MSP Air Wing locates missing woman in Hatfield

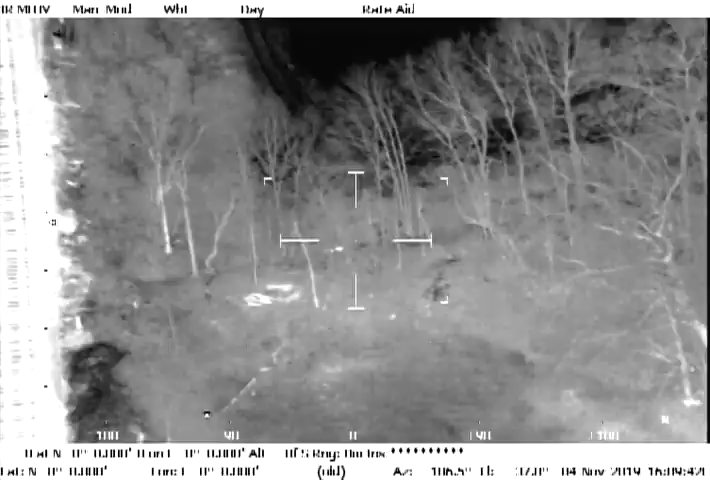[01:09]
as soon as you get somebody moving out the backyard I'll guide you
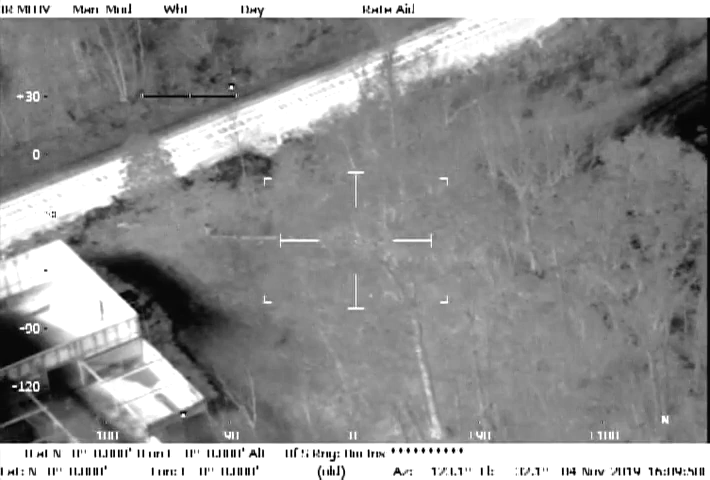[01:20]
they can even just walk right up the tracks
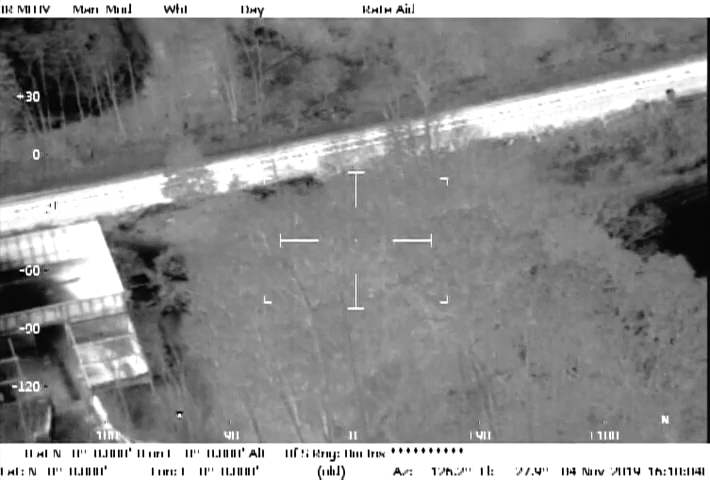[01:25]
okay so north of the house all right next track no it's really I mean it's a storm still
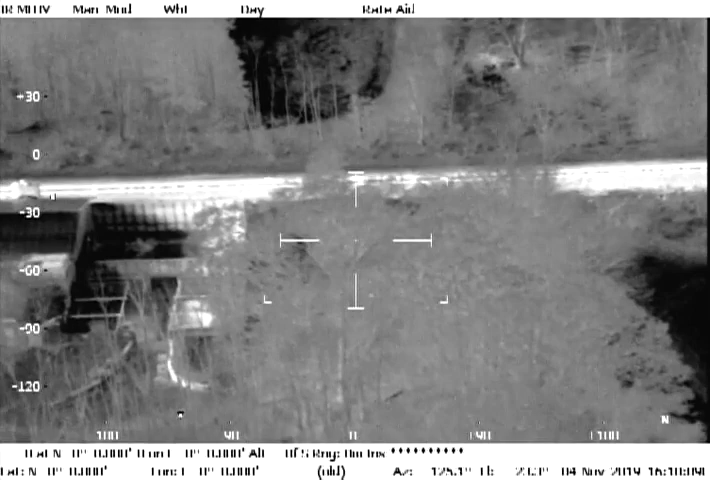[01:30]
from the house yeah the direction you're going up the tracks you're 50 yards maybe
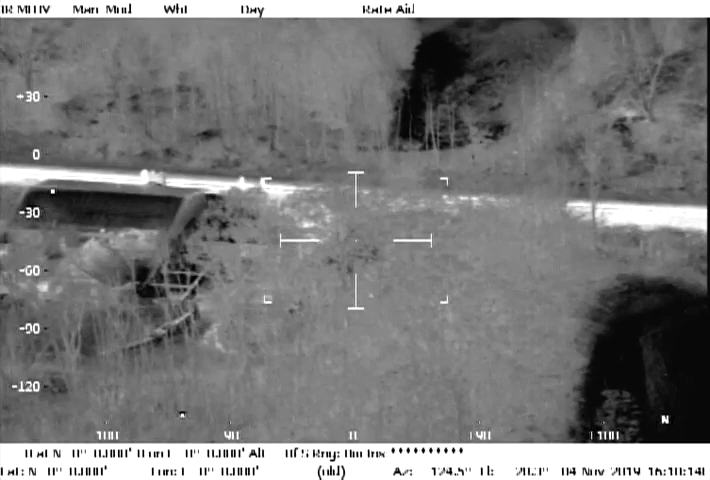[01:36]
those trees that are on your right right now right as they start to end and you can see the field she's right there
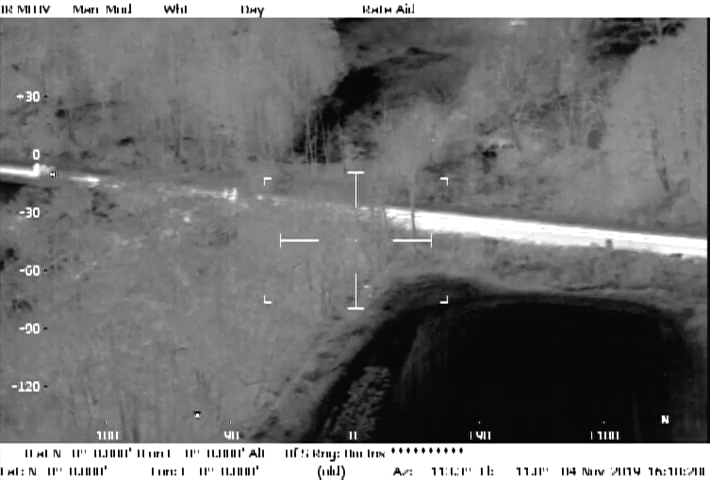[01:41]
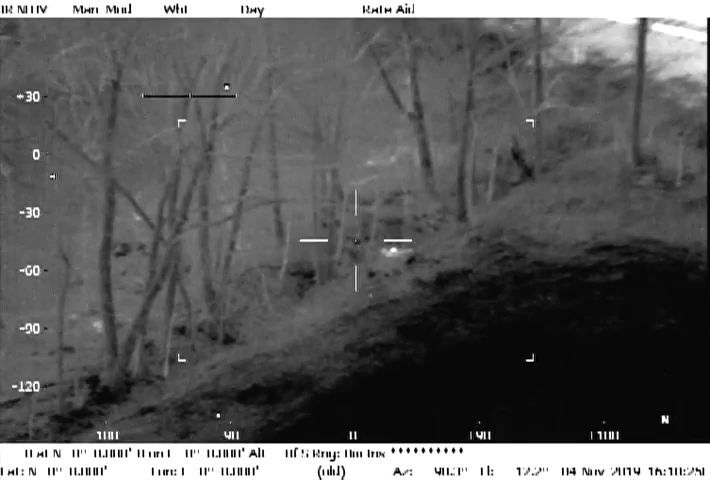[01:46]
that's it start going right that's it right to your right she's right on it to your right about 30 yards
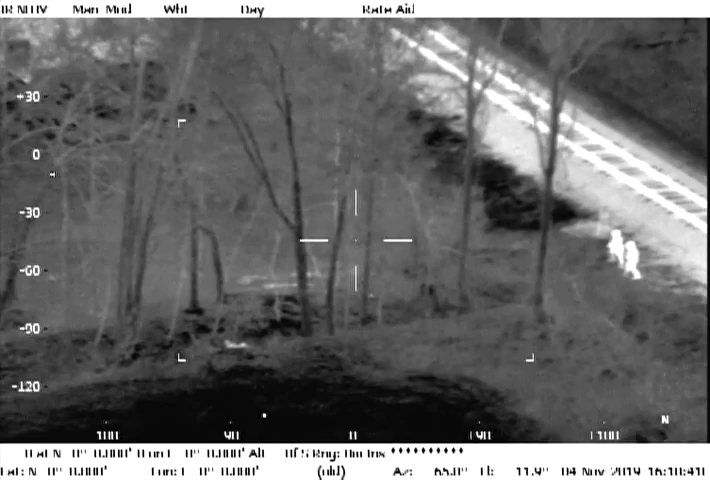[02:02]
just walk into the field
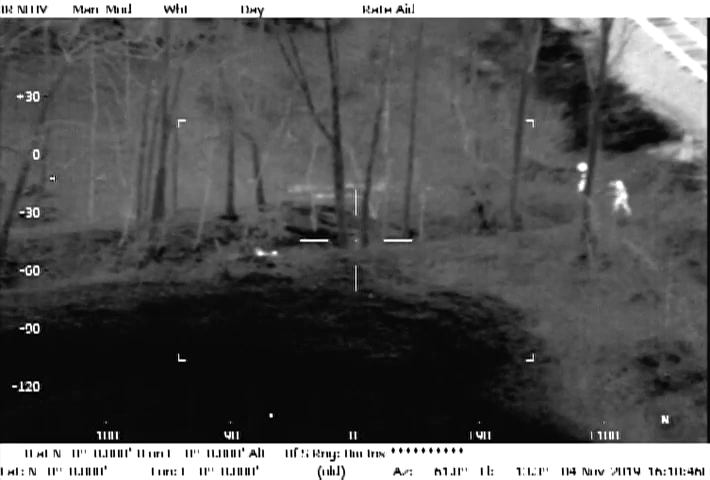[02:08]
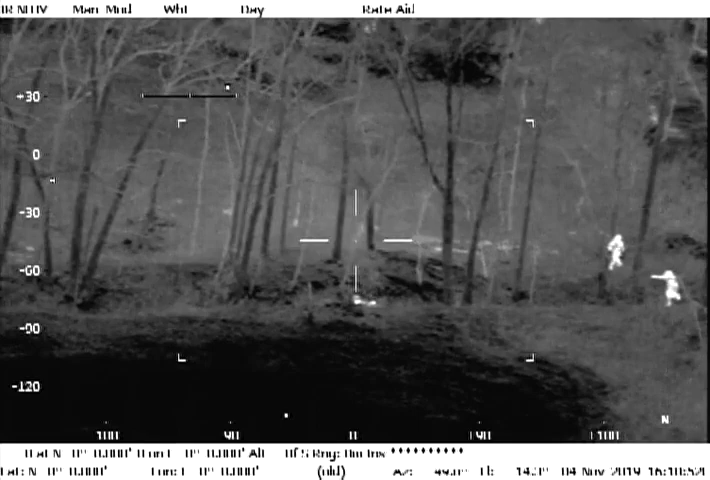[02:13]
there you go 10 yards 5 yards right there right in 20
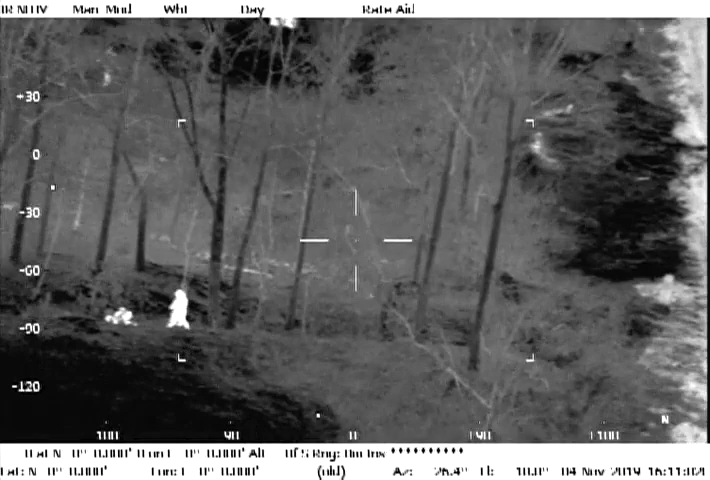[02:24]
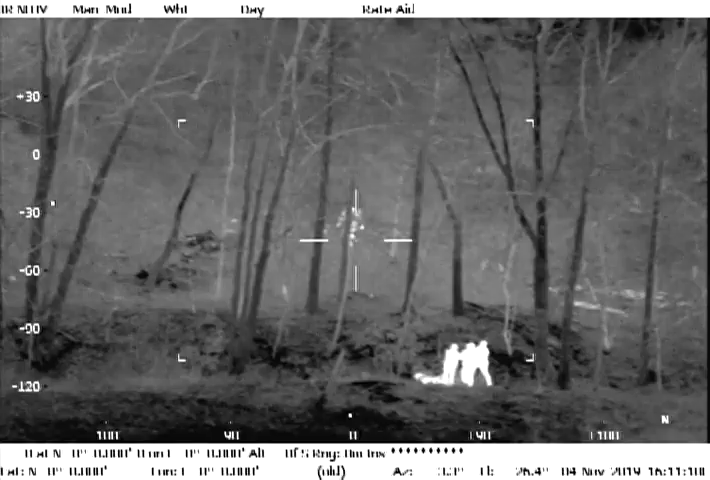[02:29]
1107 to b6 we got her and Thank you.